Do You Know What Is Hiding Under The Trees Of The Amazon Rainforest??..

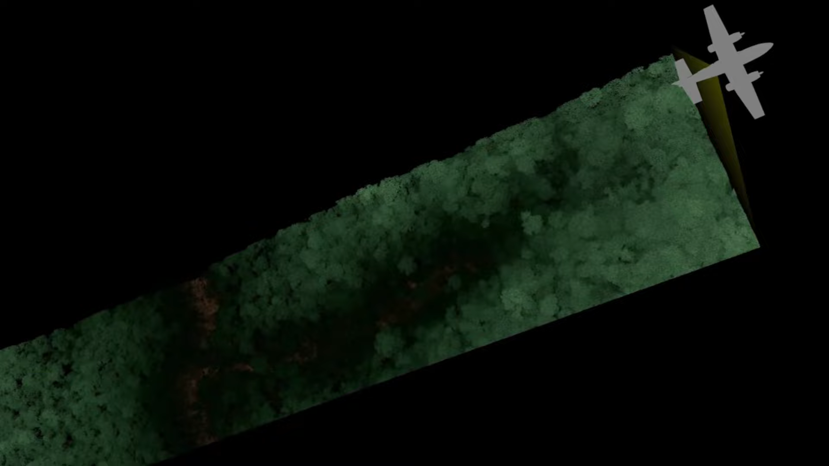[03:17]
This distance is then converted into elevation data, digitally mapping the area.
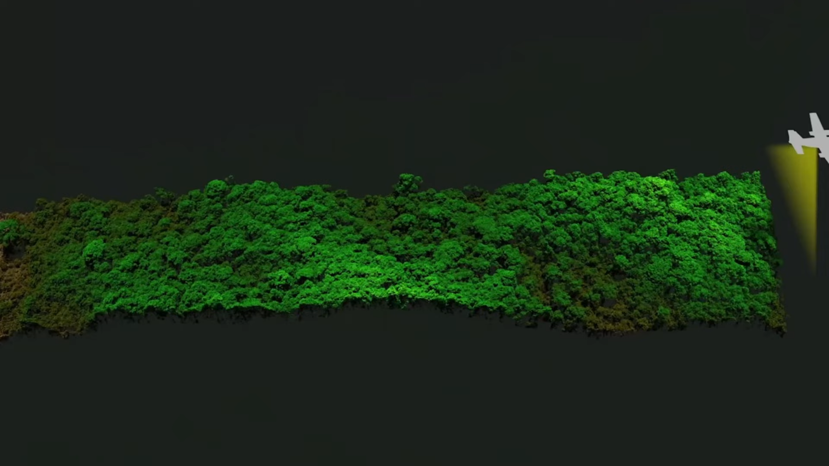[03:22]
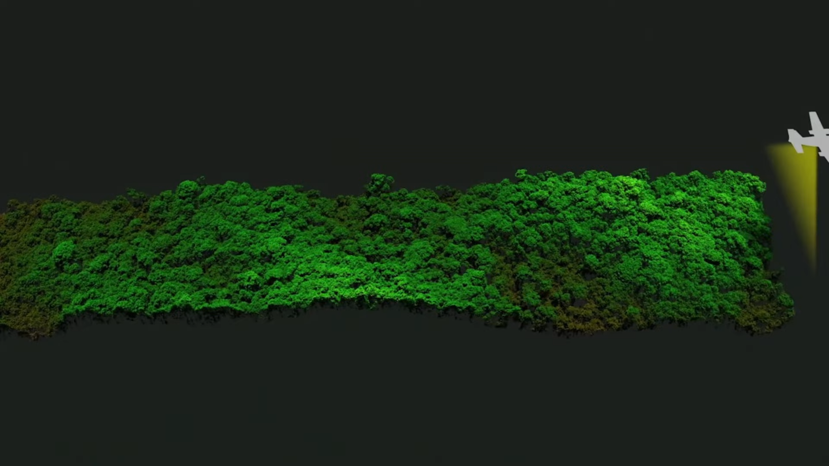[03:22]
This system is mounted on helicopters or planes that fly over and can digitally remove the
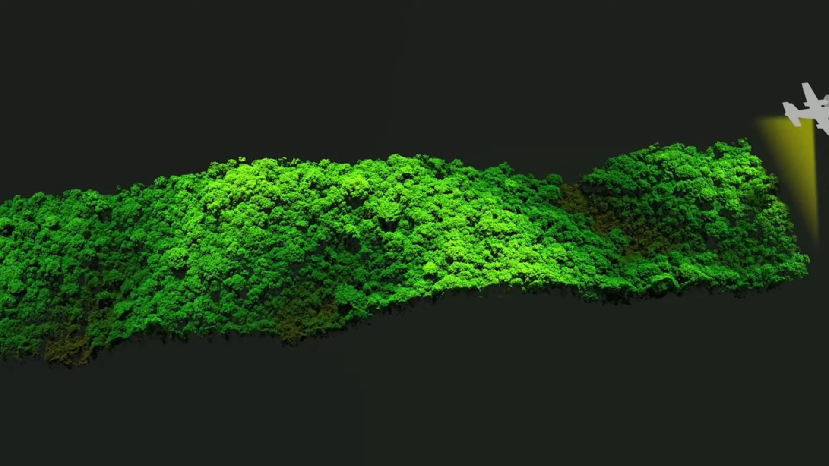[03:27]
forest canopy to uncover the ancient ruins of the vast urban settlements.